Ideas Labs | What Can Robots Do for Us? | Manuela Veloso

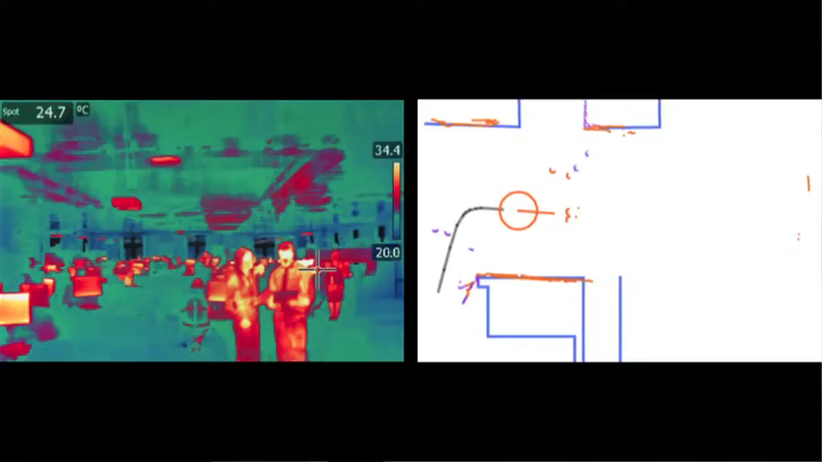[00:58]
On screen: spot 24.7°C
Sensors provide a very large amount of complex numerical data from temperature levels to distance to obstacles, walls,
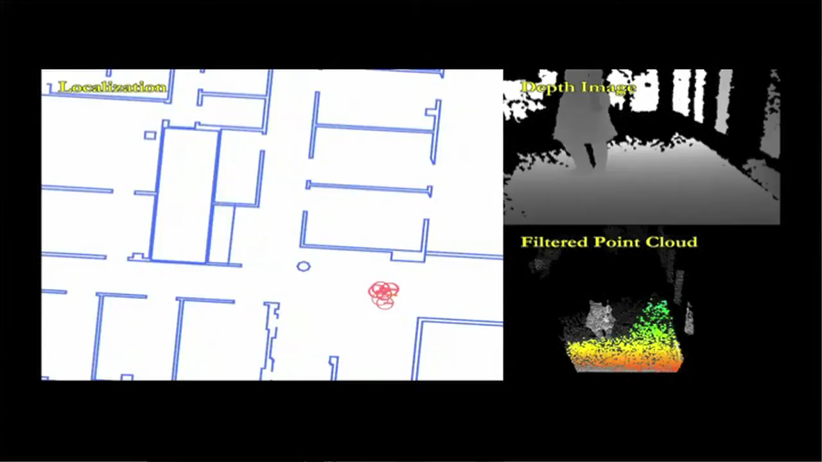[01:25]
try to extract planar surfaces that are matched to walls and then to maps.